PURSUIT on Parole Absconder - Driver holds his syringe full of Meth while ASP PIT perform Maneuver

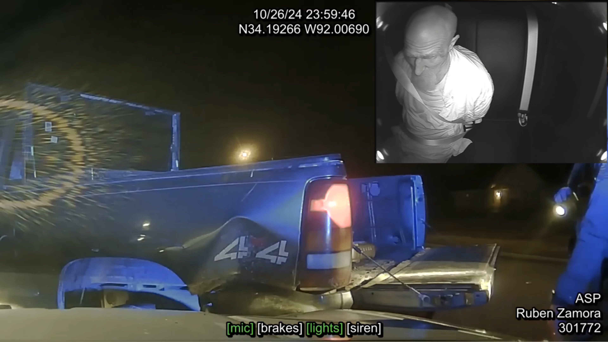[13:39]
But I barely touched him and he gassed it some more. You do this coming around the curve? Yes. Around the corner? Yeah, because I hit him right there in that corner. Come back here and look. Yeah, I've seen all this. So he floored it. Like right when I hit him, he floored it and we got hung up. So. Hell, sticky. Yeah. Sticky. Yeah, so. Man, he tore up my dang bumper. Got it stock. Yep. I did. It did stock.